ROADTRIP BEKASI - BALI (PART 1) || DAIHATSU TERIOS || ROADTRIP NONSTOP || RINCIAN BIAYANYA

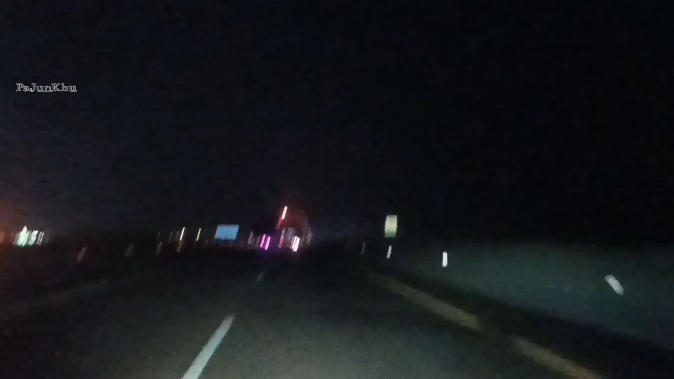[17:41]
Mau masuk kota Semarang. Lampunya kagak ada, tidak seperti dahulu. Oh, antara Kendal, Kalikungkung, Weri Batang.
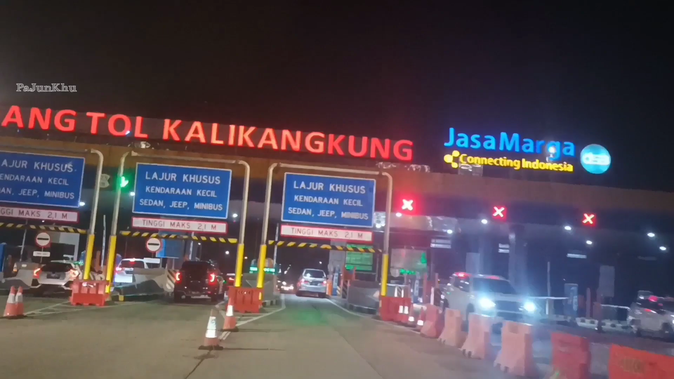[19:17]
Gerbang tol Kali Kangkung. Jam 6 lewat 26.
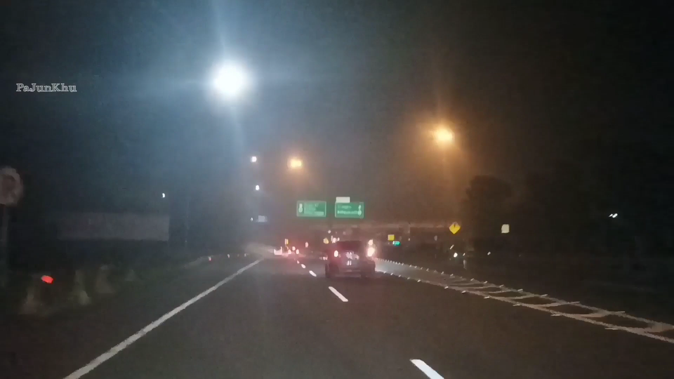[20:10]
Bundaran Bawen Solo Jogja, ambil kiri. Gerbang tol Banyumanik.
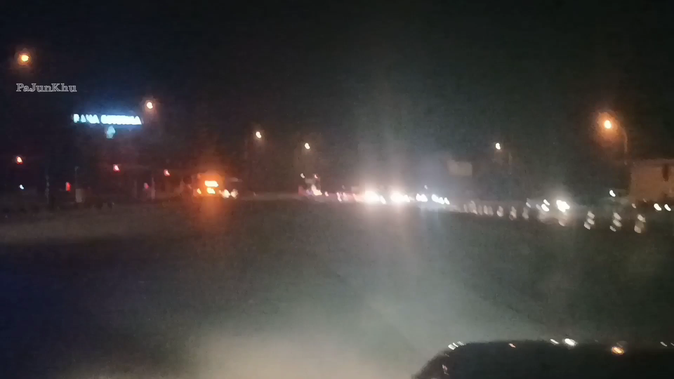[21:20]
Ini. Wih. Wih. Ini buah ayam. Ini dia nih. Lakunya tuh di atas. Rest area. Rest area KM 429.
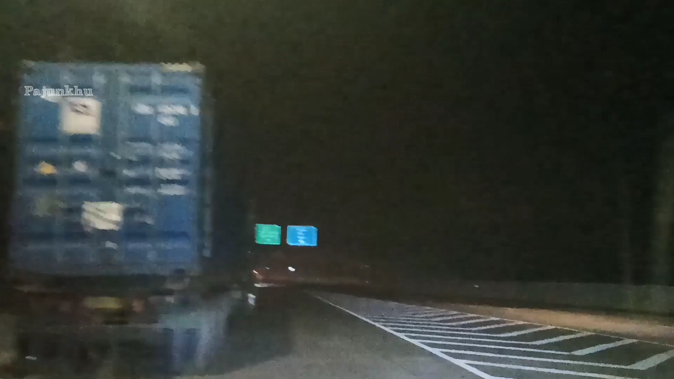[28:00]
Start lagi. Bawen, Solo, Jogja. Kita bergabung ke tol.
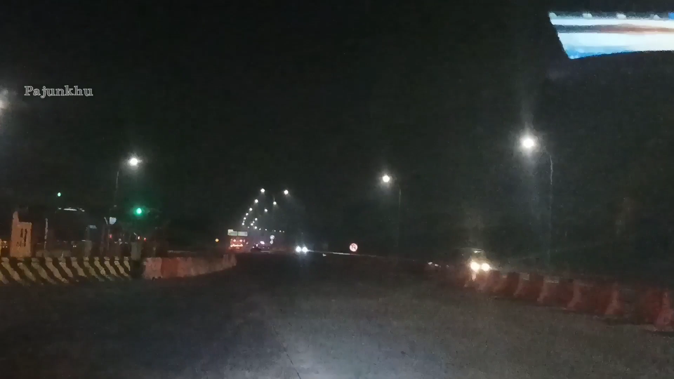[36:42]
Lanjut lagi. Sari Bandara Juanda Surabaya lurus. Mobil Surabaya Gresik Pasuruan Malang 500 meter.
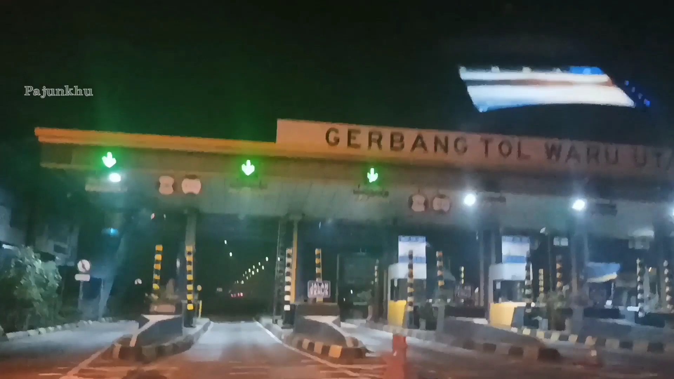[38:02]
Oh, jalan lurus. Kagak usah ngetep.
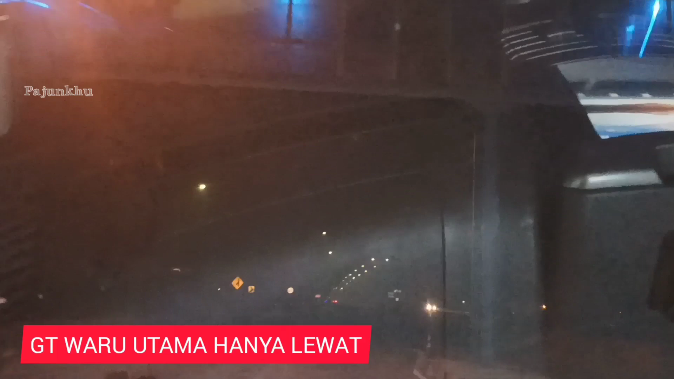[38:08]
Waru Utama jalan lurus. Tidak usah ngetep. Masuk Sidaro Sidoarjo Surabaya dicoret. Gerbang tol Sidoarjo 2.
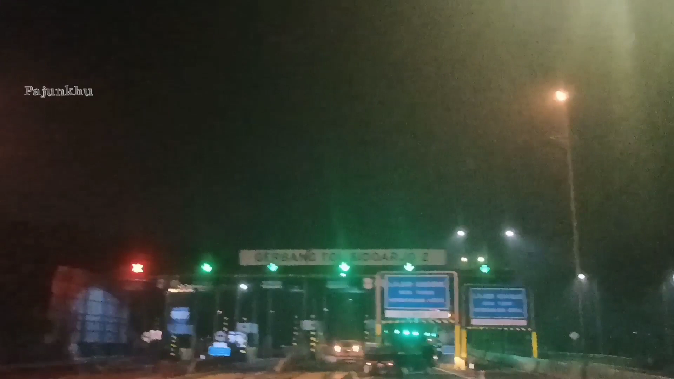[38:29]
Kita masuk gerbang tol Sidoarjo 2.
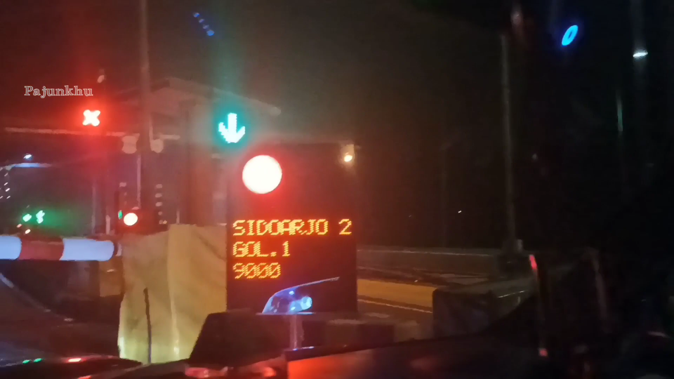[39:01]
Tap. Panjang banget nih. 5.500. Pasuruan Sidoarjo dicoret masuk ke Pasuruan. Gerbang tol apa nih?
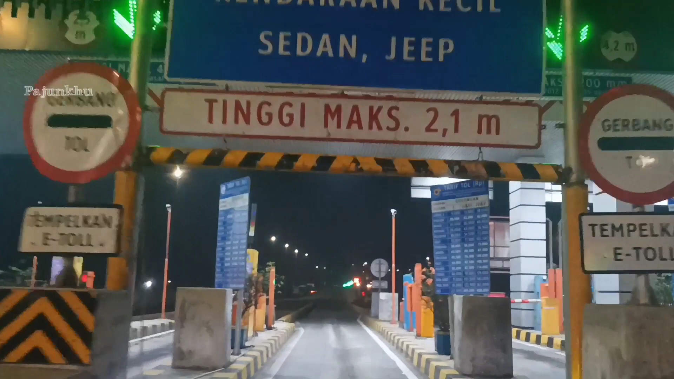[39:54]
Hah? Enggak lewat. Itu di depan ya?
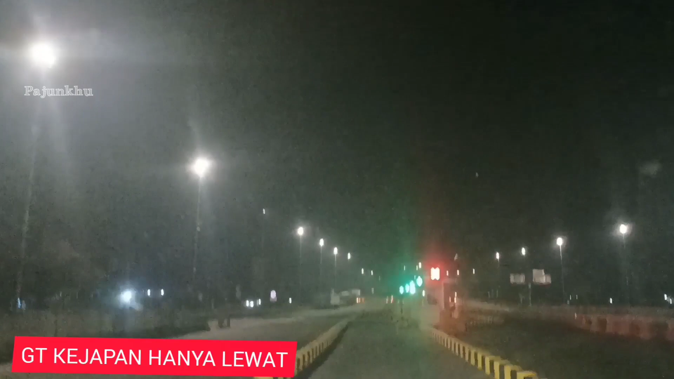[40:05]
Iya. Depan. Berarti kawasan rame ini. Golongan 1. Oh, ngetap doang.
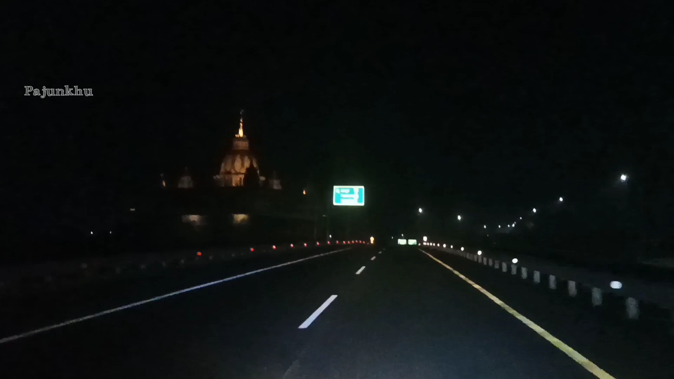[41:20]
Pasuruan kiri. Kalau ke Malang lurus, kita ambil kiri, panggil Pasuruan Probolinggo.
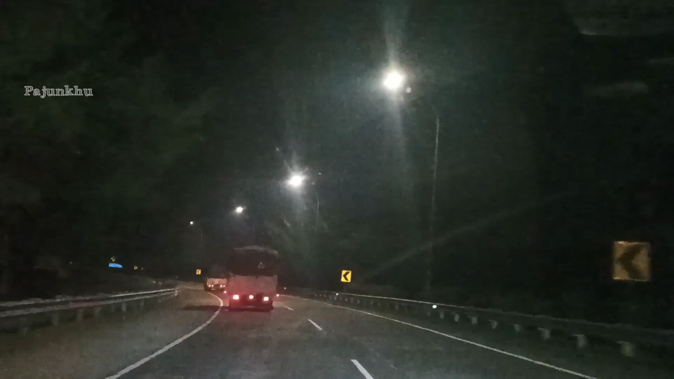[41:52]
Kita keluar enggak di Probolinggo Timur, kita jauhan kalau lewat Probolinggo Timur. Tuh, via Bromo via Tongas. Oh, Tongas Wringin Nanom 500 meter. Oh, 500 meter lagi coy.
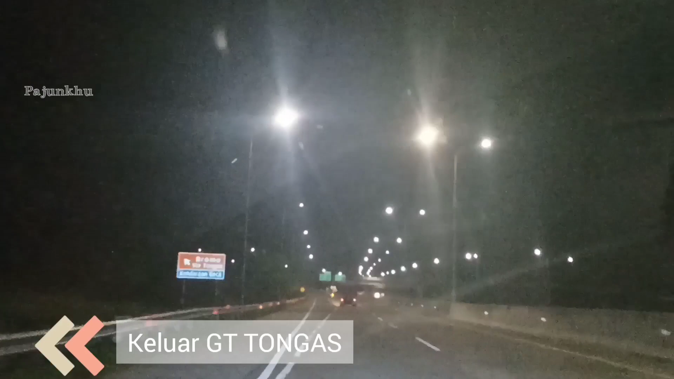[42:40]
Tongas. Keluarnya di Tongas biar lebih deket. Tuh. Lagi udah malam ini, jadi enggak usah keluar di Probolinggo Timur. Kalau udah malam kan sama aja.
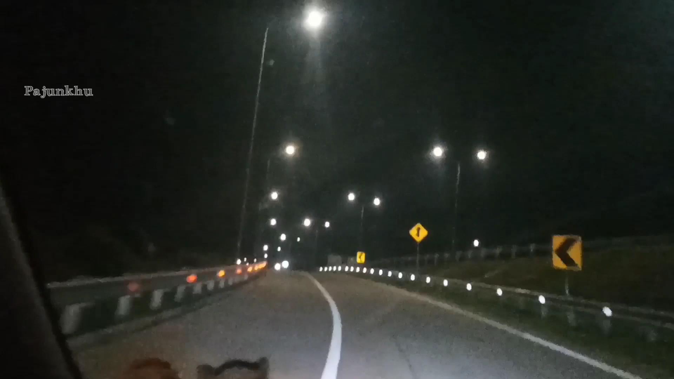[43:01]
Tol sama jalan biasa juga sepi. Area gerbang tol Tongas. Nah, berapa nih kira-kira nih?